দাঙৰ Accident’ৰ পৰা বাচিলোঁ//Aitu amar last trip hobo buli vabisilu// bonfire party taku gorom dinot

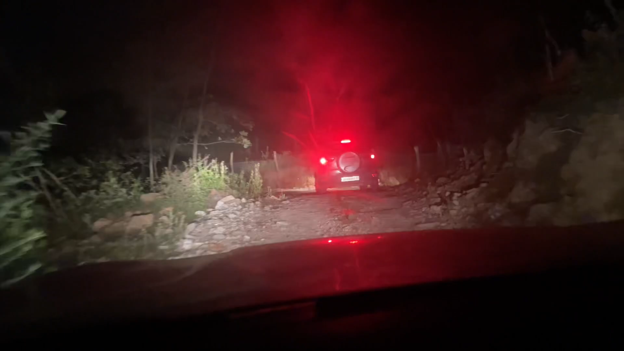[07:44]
আৰু ৰাস্তাটো দেখিছে নহয় ইমান বেয়া, কিন্তু লগৰবিলাকে মানে বুক কৰি দিলে, কাৰণ এতিয়া আৰু আমাৰ তাত অপশ্যন নাই, বেছি আগলৈকে যাব নোৱাৰোঁ। পাহাৰীয়া ৰাস্তা, গোটেই চবফালে কুঁৱলী দি ভৰ্তি, তো চলাবও নোৱাৰি তেনেকৈ গাড়ী।
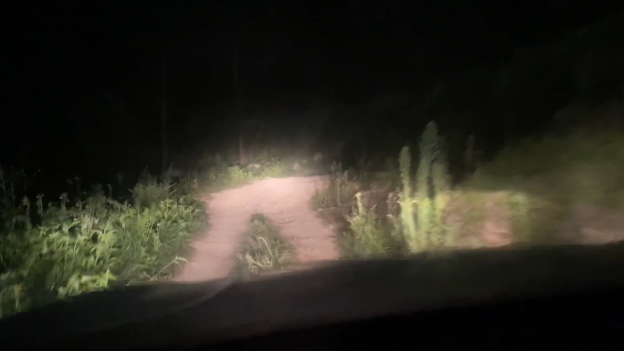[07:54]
আৰু ৰাস্তাটো চাওক না, মানে অৱস্থা কি ক'ম আৰু, এনেকুৱা গা বিষাই গৈছে এইখিনিতে আহিয়ে।